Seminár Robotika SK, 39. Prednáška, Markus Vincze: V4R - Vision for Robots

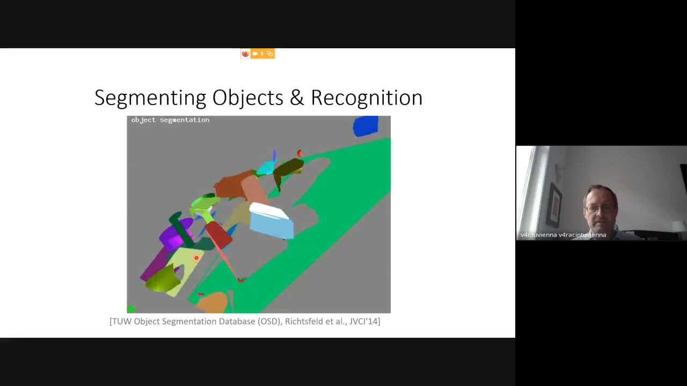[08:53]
you know shape in between whereas we have no data points but because of the um convexity of the object it's rather clear what should belong together for the boxes it's relatively easy because whenever there is convexity you can basically group um the surfaces together even if you don't see the the backsides um you see the fronts and you can clearly make
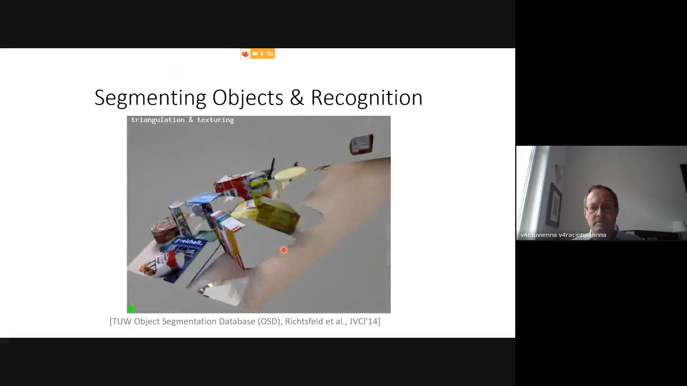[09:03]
objects out of them if you recognize them you just make them complete 3d models otherwise